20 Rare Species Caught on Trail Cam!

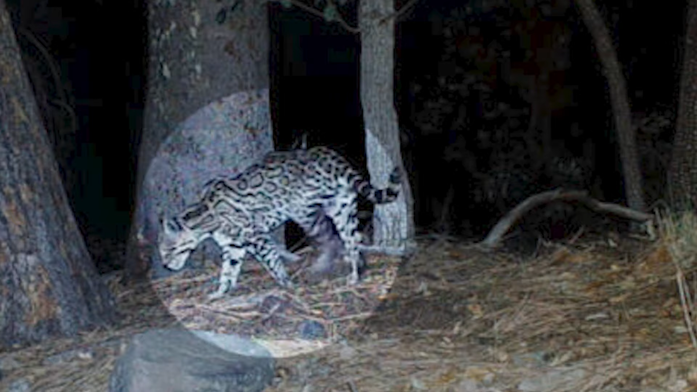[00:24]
the forest well they nicknamed the rare animal lil jefe even so
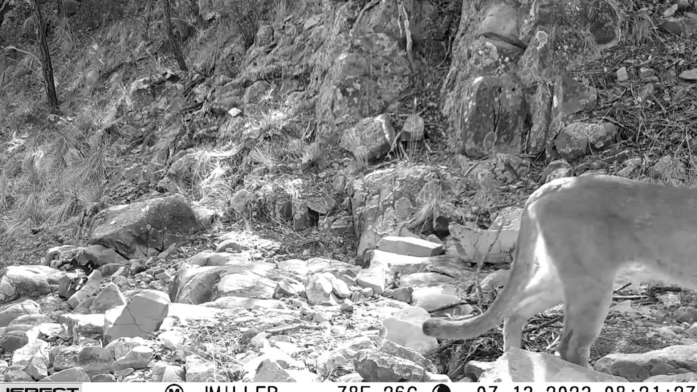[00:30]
they did not capture it on camera eventually lil jefe was captured on a trail camera in the huachuca mountains after months of trying this is thanks to jason miller
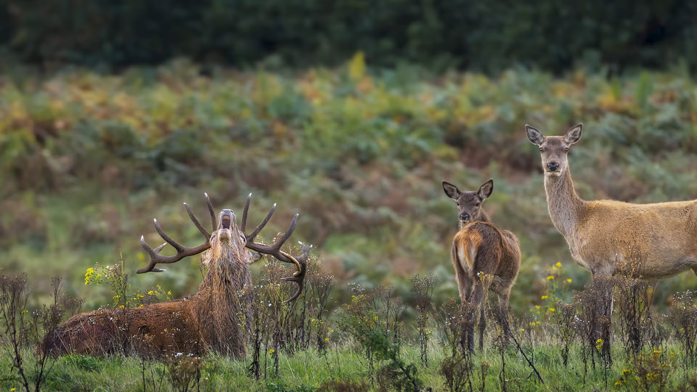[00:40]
a hobbyist wildlife videographer he
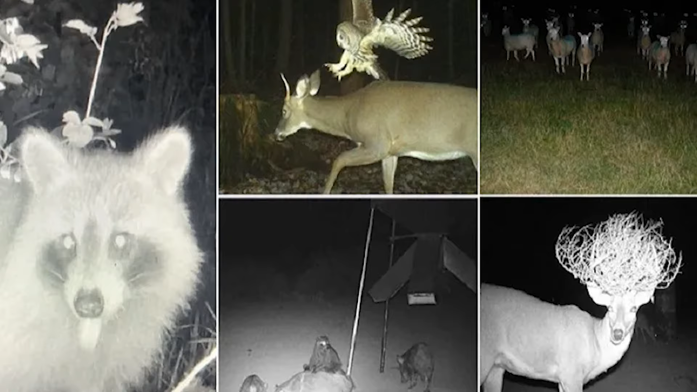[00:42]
used motion activated trail cameras to capture the medium-sized wildcat from differing angles on july 4th 2023 it
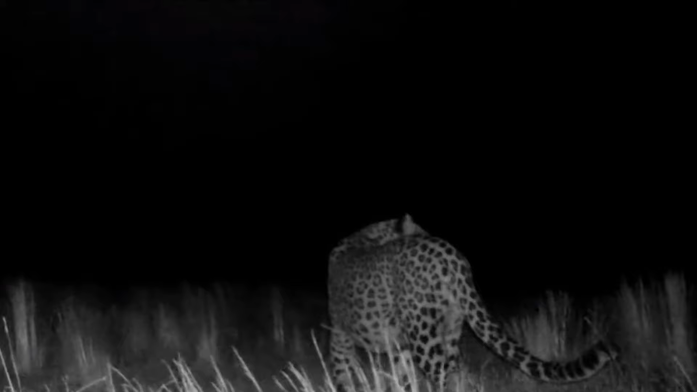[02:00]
through tall grasses at night anatolian leopards are an endangered species the
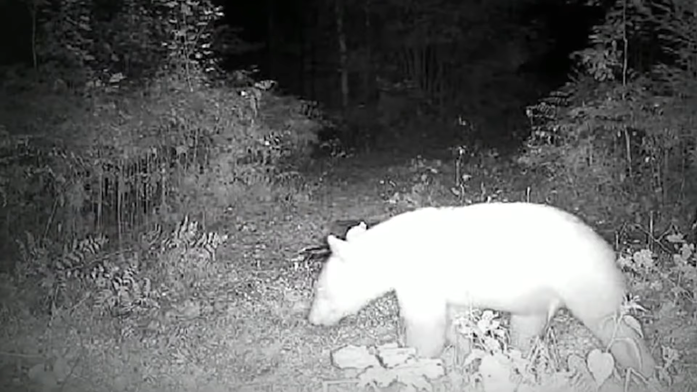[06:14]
not confirm that the spirit bear has white fur however images shared online showed it could be true it's cool to see a large carnivore
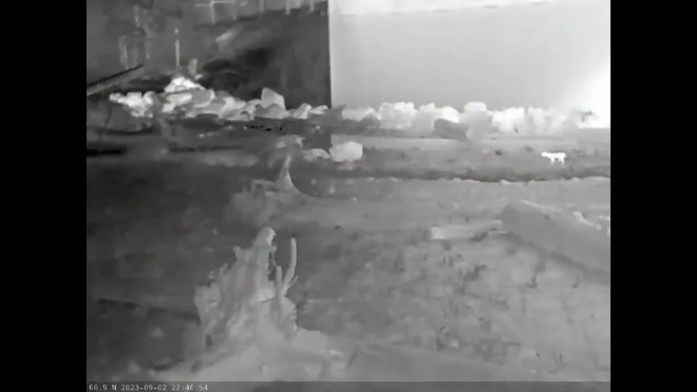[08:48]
curious bobcat or a pack of galloping otters luckily millions of images
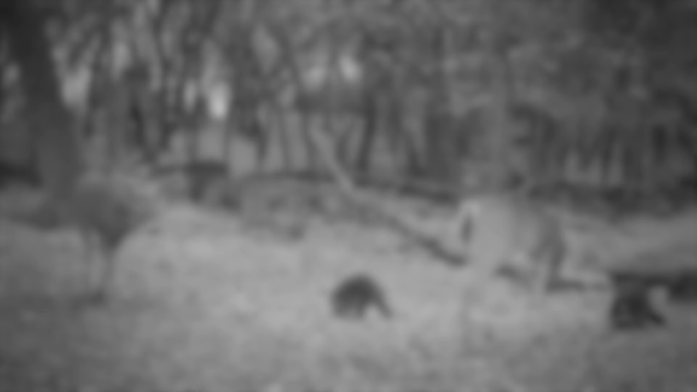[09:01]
many of these images are blurry or show only
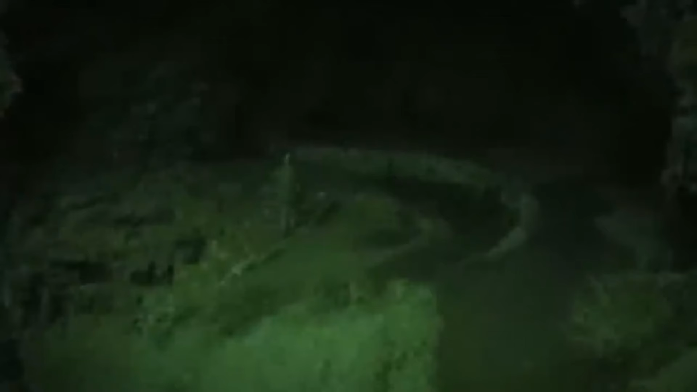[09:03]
an ear or
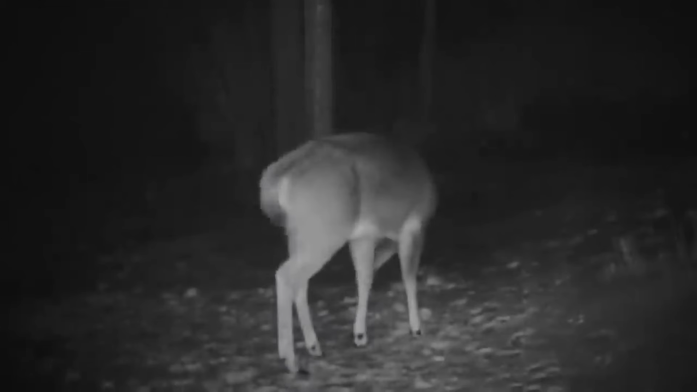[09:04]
tail at the edge of the frame however